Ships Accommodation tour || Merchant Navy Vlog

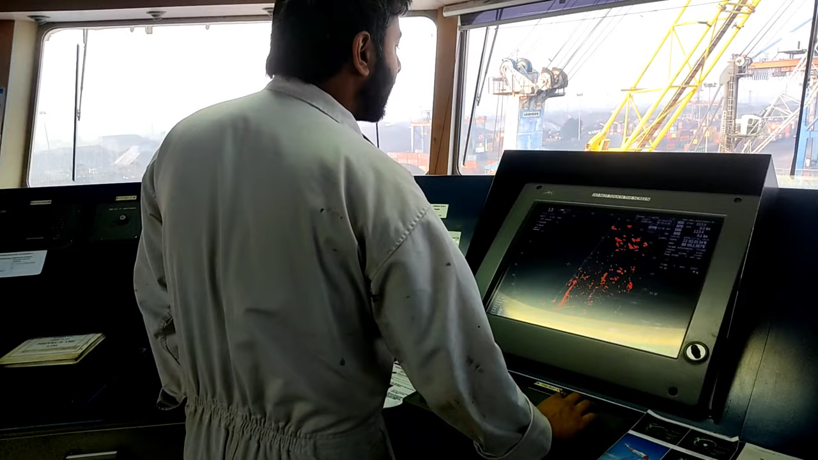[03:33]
आपको यह देखो कितना कुछ दितरा है इसमेना तो यह सब हमारे आसपास की लैंड है
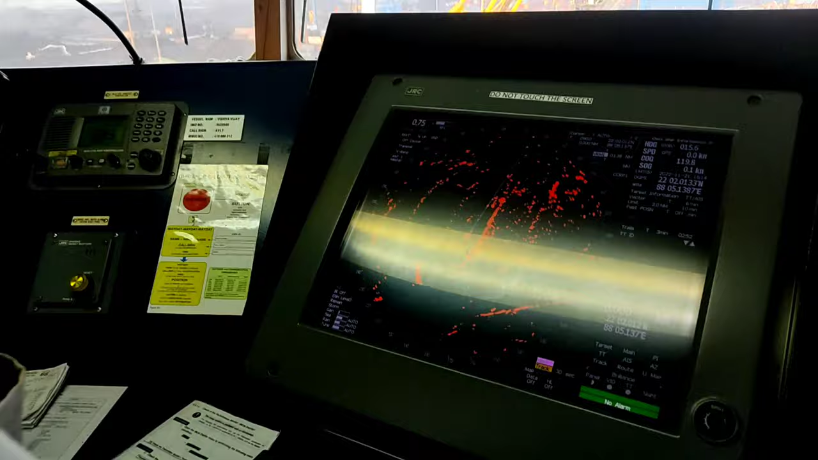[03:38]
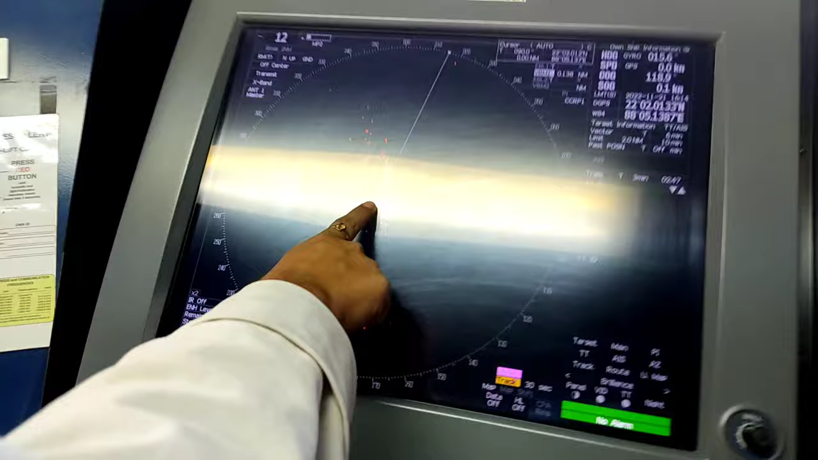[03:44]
हम लोग यहां पर हैं सेंटर में तो आसपास जितनी है सारा यह अब्स्रक्शन से और यहां पर क्या कि हम पोर्ड में हैं तो आसपास
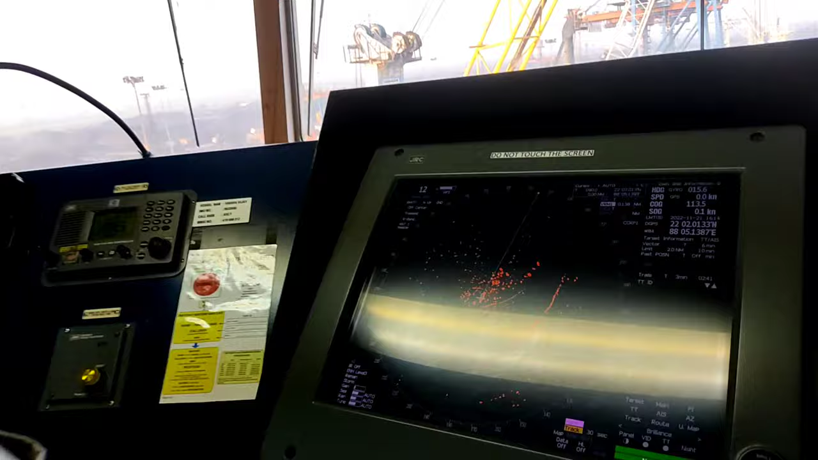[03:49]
काफी सारे कंटेनर सो जग करी कि हम सी में होता तो इतने टार्गेट नहीं होता कोई एक बोट यह वोगा तो हमें सिरफ वो एक डॉट